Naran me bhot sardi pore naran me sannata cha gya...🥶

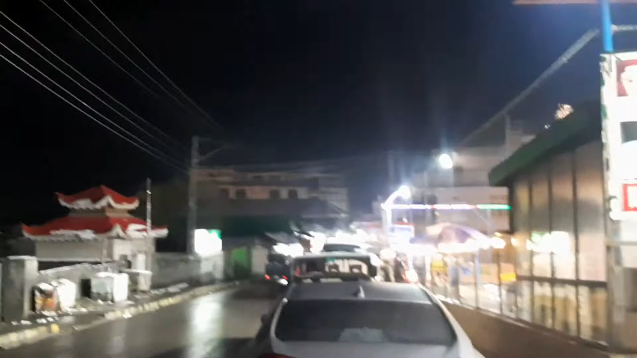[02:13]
یہ دیکھیں آپ اور یہ دیکھیں اتنی برف ہوئی ہے رات میں